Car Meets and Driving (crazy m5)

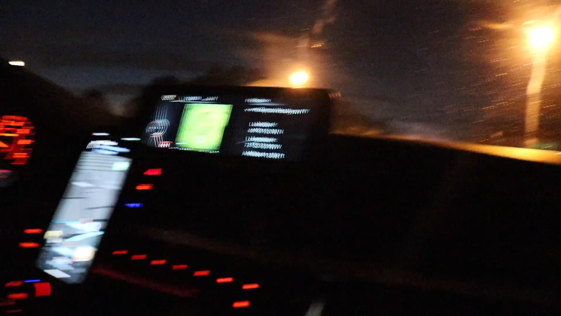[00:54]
Oh, wait, is he coming? No, look. That's M5. Oh my god! Dude, that was so quick! I got that on video, You smell it? Dude, that's OD! Dude, that was so quick! What the hell? Dude, I just saw him turn, and now I thought he was just gonna gently pass. That's what I thought.
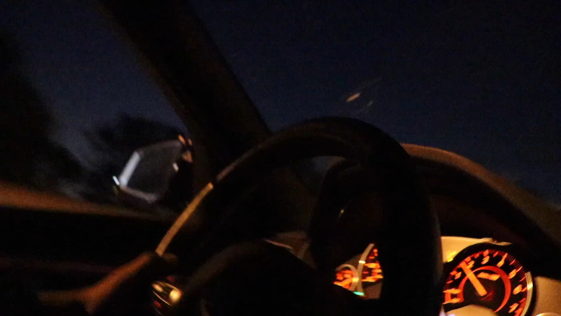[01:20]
He went zooming, bro. In my mirror, it didn't look like he was going that fast. Oh my god, I got that on video.
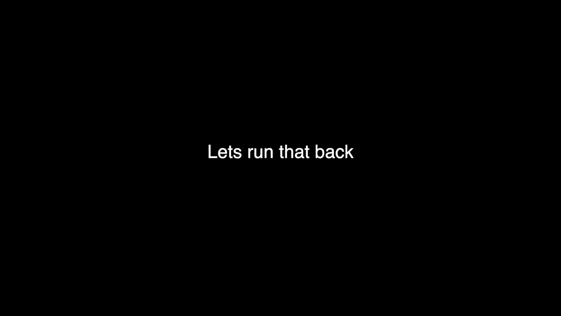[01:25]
That's M5!
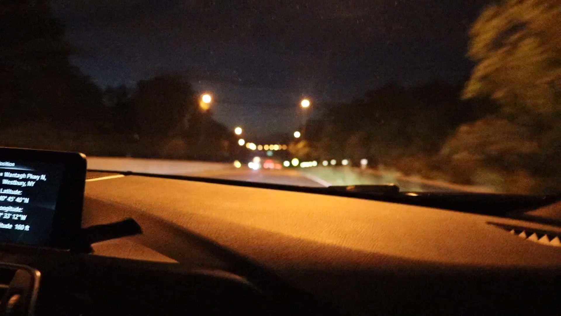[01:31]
Oh my god, dude. He's gone. Oh my god, dude. Wow. He laughed at our 3 series. Yes, bro. Guys. Oh my, I got that all on video, dude. That was so quick. Wow. Dude, when he passed us, it felt like he was like going when he started down there. He literally just got onto the highway with us. Oh my. Dude, I can't see a thing. I can't fucking see a thing, bro.
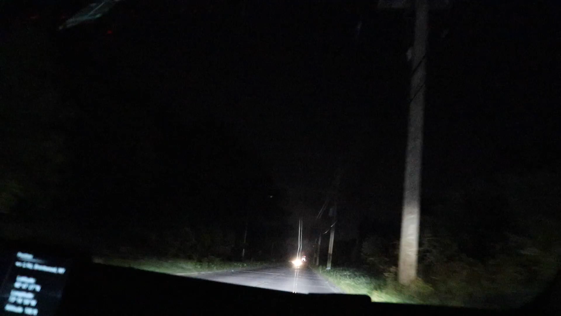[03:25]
He's lowered all his windows. Well, barely, bro. They're a state trooper.
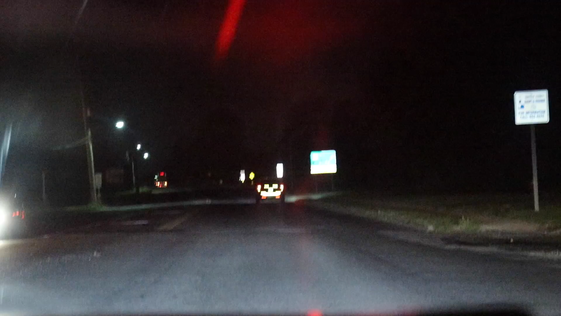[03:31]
Oh gosh. We're gonna go tailgate him now. Yeah. Alright, so after trial and error, we're seeing spots.